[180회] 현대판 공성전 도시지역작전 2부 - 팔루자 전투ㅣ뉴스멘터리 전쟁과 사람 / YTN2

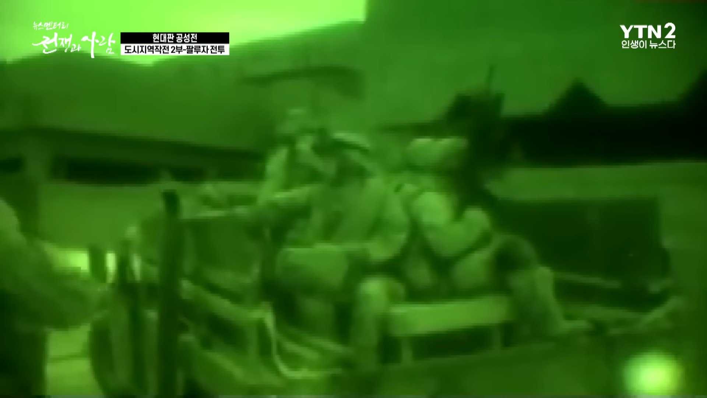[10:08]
2004년 4월 4일 밤에 미 해병대
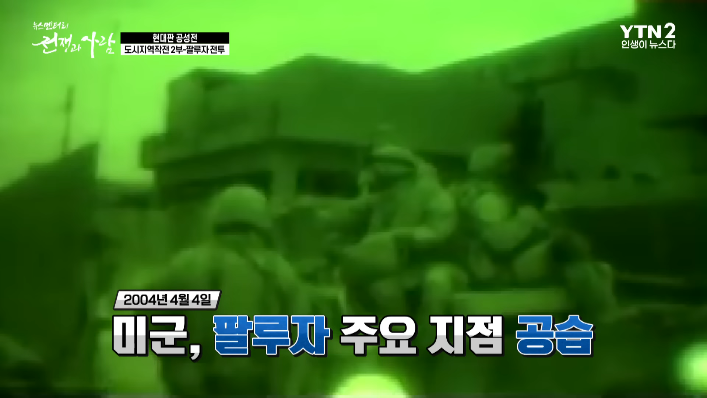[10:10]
제1연대 전투단을 동원을 합니다. 병력이 약 2천 명 정도가 동원이 됐고 이날 공습부터 시작을 해요.
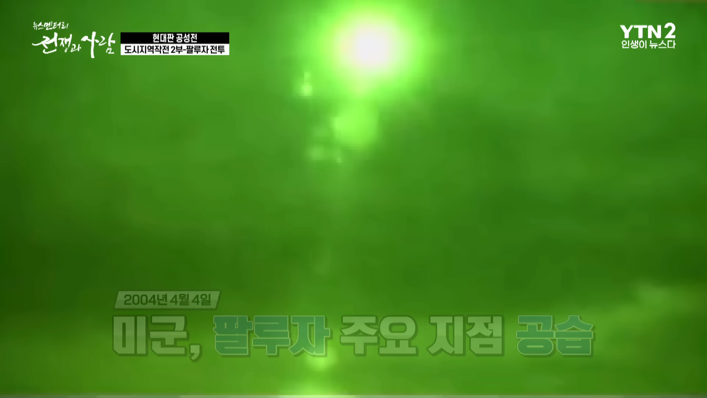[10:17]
언제나 도시지역 작전에서는 공습이 먼저 선행이 되는 거죠.
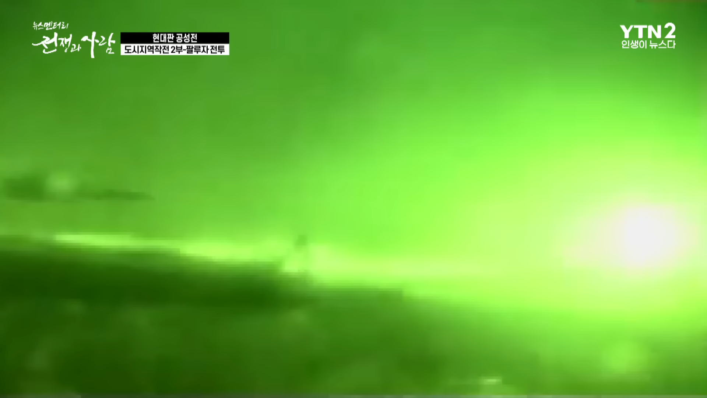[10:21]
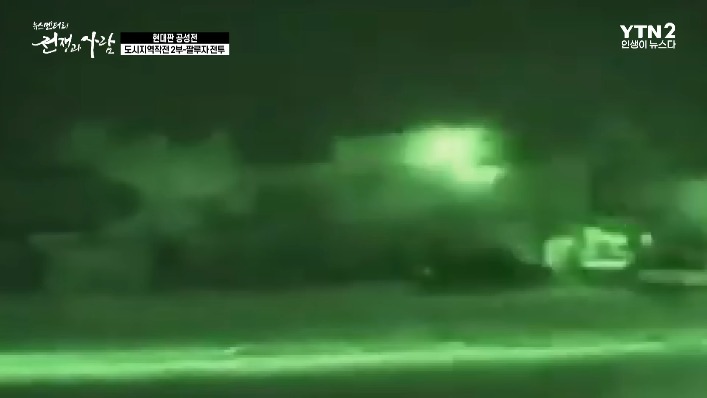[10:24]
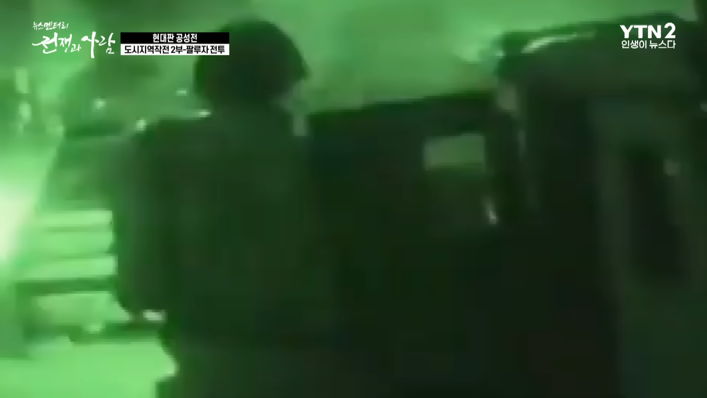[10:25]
그래서 공습을 하고 이 공습으로 내체의 가옥이 무너지게 됩니다.
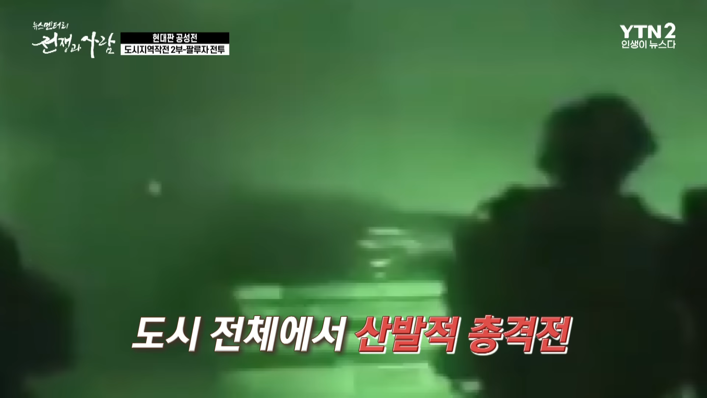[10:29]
그리고 밤새 전 도시에서 산발적인 총격전이 벌어지게 되는 겁니다.
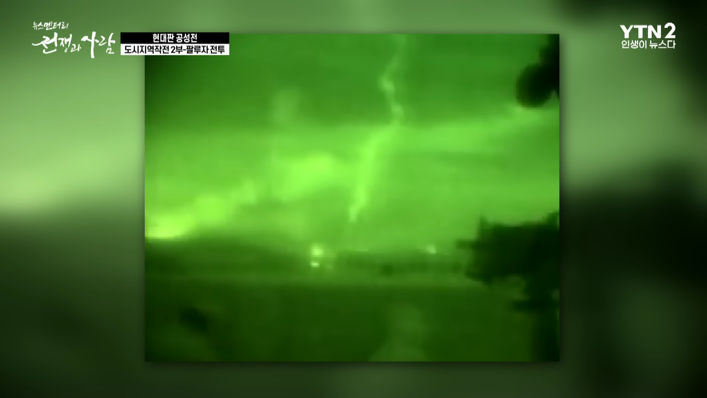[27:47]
게다가 그 장비는 불이 켜져 있어도 상관없어요.
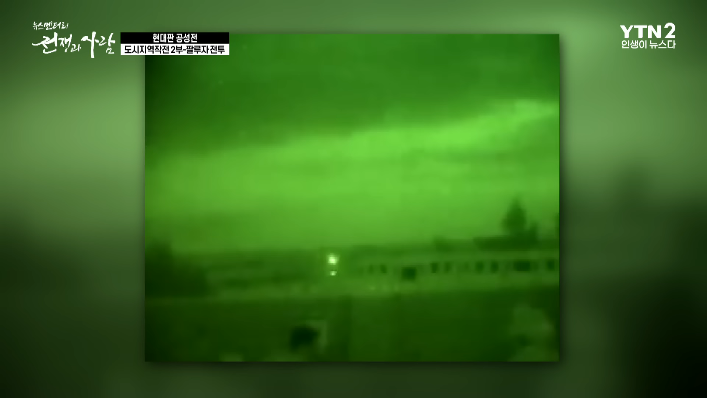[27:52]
그렇기 때문에 오히려 미군이 야간에 공격 시점을 잡은 이유가 그중에 하나가 될 수 있고 또 하나는
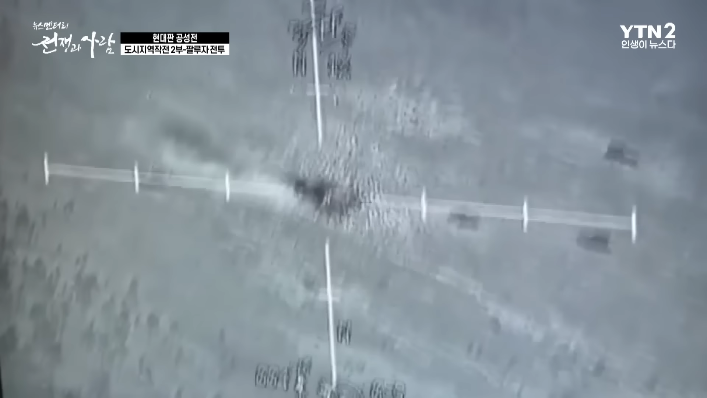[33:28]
벙 그리고 정말 차량이나 사람들이 막 도망가는 모습이 보이는 그 화면이 사실 그 항공기에서 촬영된 그렇죠.
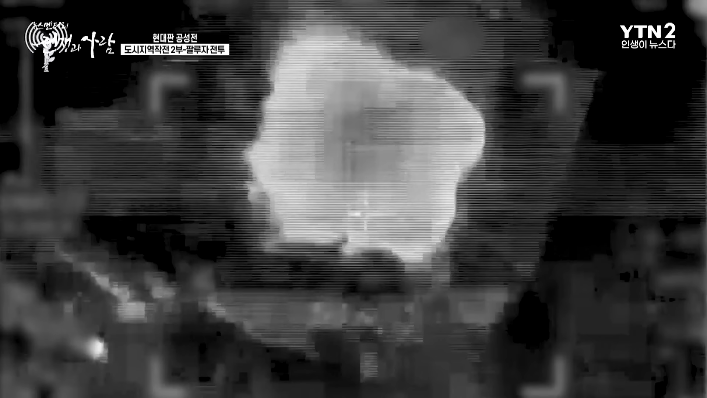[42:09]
화력으로 완전히 숙대밭을 만든 다음에 작전하면서도 계속 화력으로 두들기면서